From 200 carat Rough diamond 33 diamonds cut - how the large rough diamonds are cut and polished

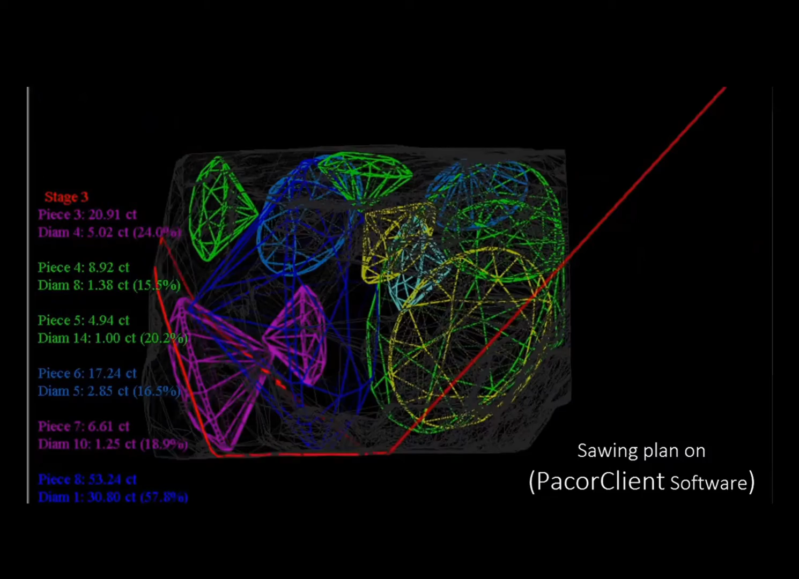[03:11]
so they have to work out how they can cut each one of the diamonds out without damaging a nearby stone so it's a very complex process on such a big complex diamond